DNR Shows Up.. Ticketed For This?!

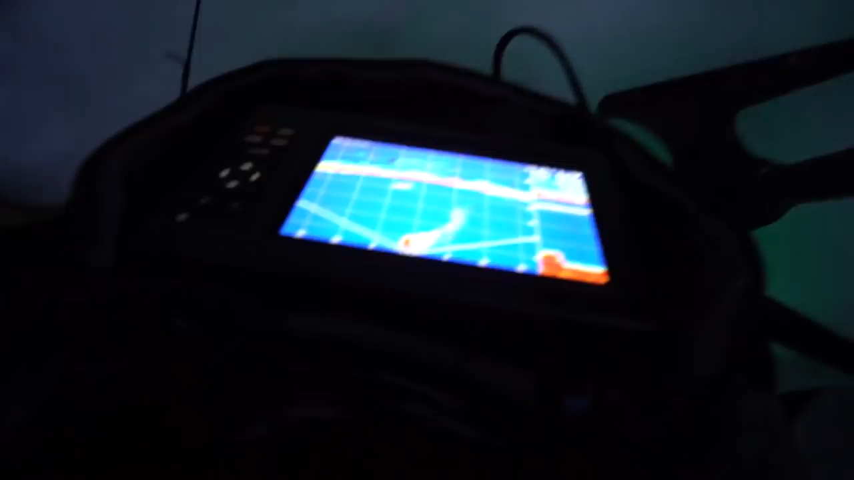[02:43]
So that fish just shot right back down to the bottom.
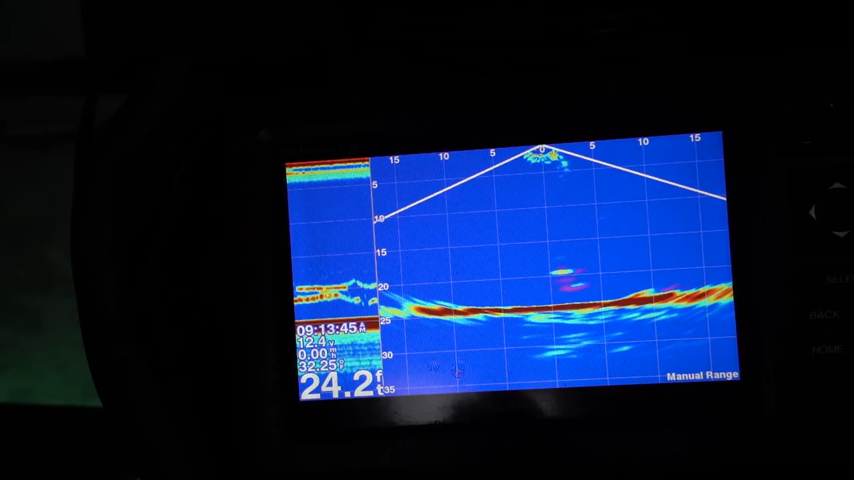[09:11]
On screen: depth 24.2 ft
See that? Oh my God, oh my God, come on. Oh, no, he just kept swimming left. Do you see that? That might have been a drop. Do you see that, guys? He just came in so hot from the right.
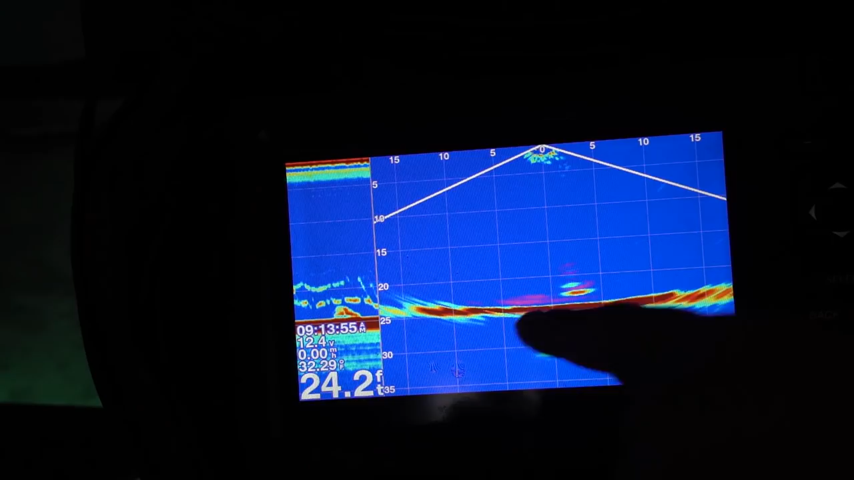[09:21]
On screen: depth 24.2 ft
That's what the walleye are doing. He's still there. You got him? Yeah. Couldn't even turn the camera on in time.